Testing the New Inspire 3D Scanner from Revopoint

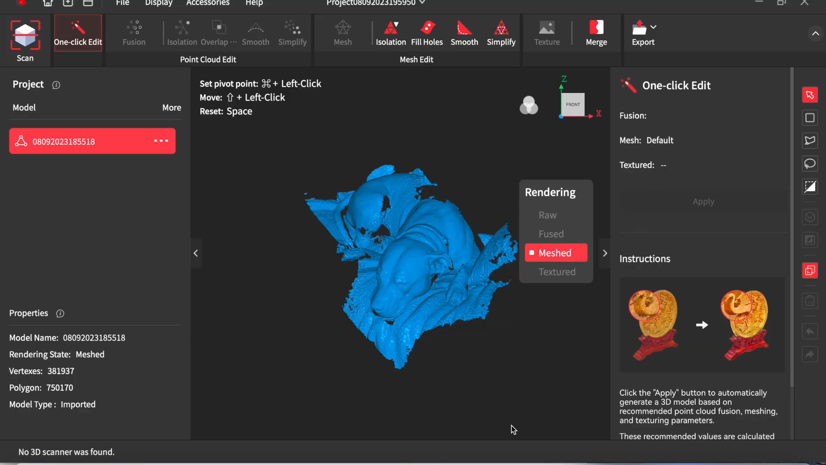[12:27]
And this came out remarkably well.
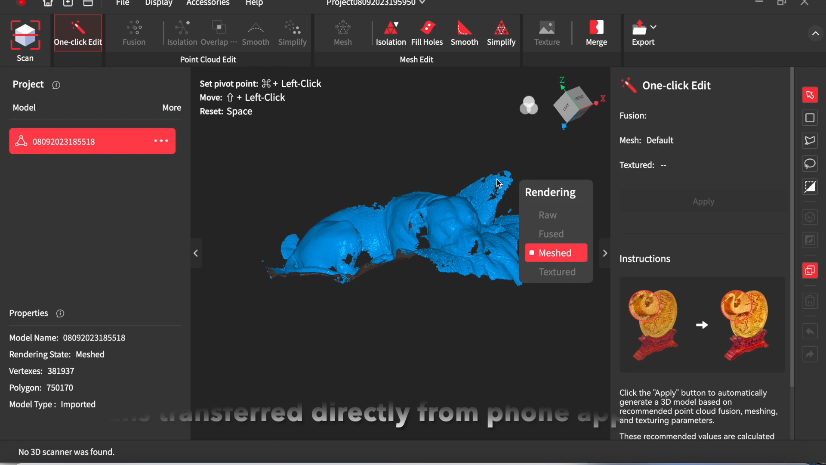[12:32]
You import the scan directly from the iPhone. To your PC or Mac. Goes from one app to the other.
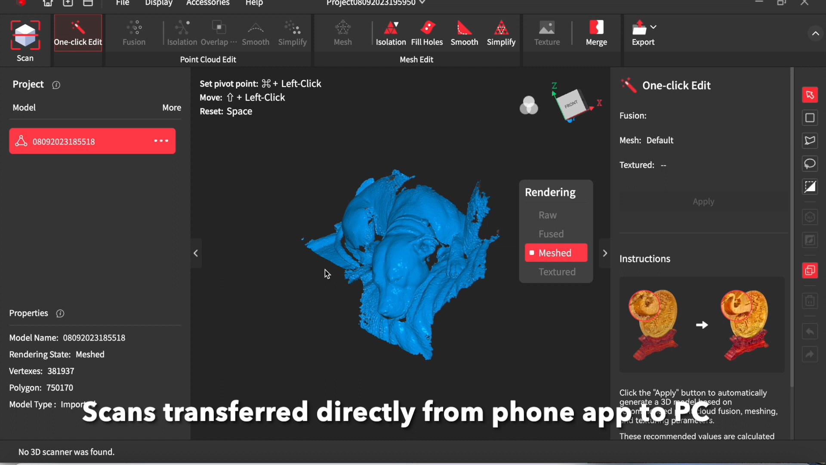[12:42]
If she'd been sitting in a more open place. I could have done an all-round scan of her.
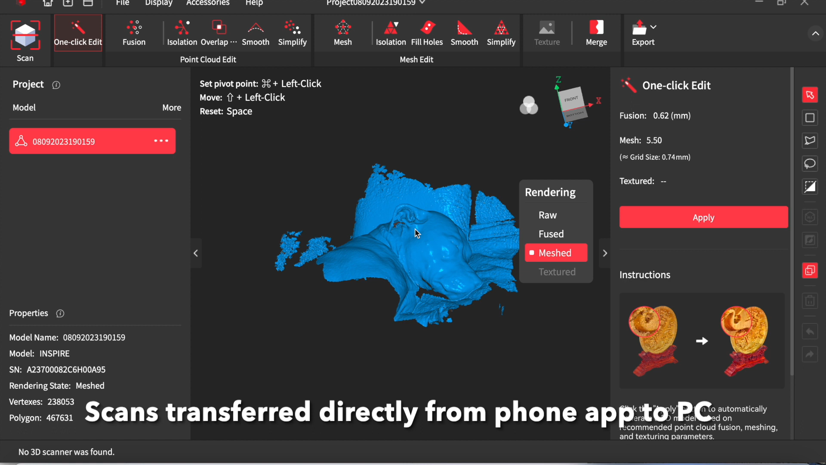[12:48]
But these are two scans I did. And I was really impressed that it managed to pick her up.
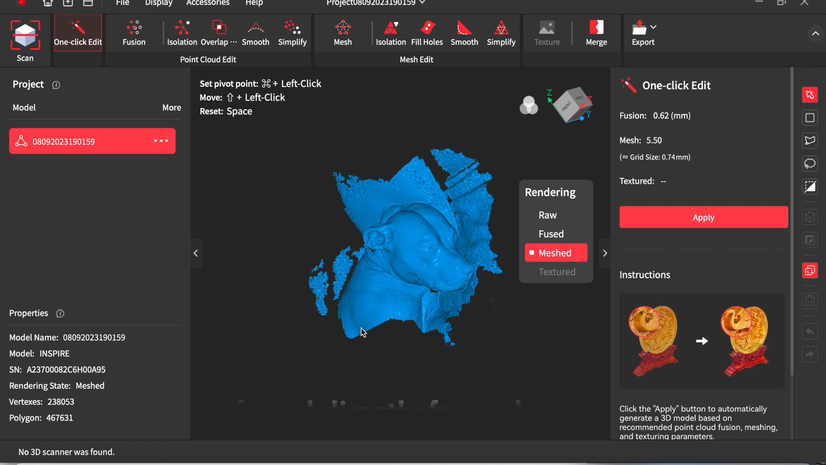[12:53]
Because she's very dark and shiny.
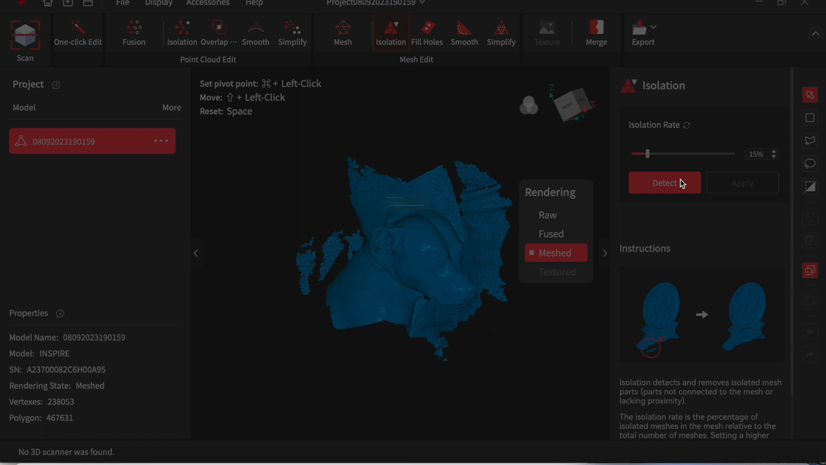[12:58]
Here I'm just removing some of the isolated islands.
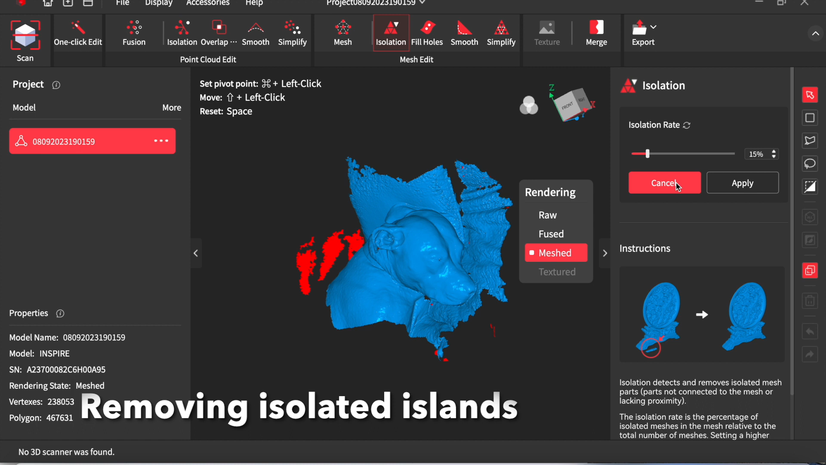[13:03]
That you get. From surrounding structures.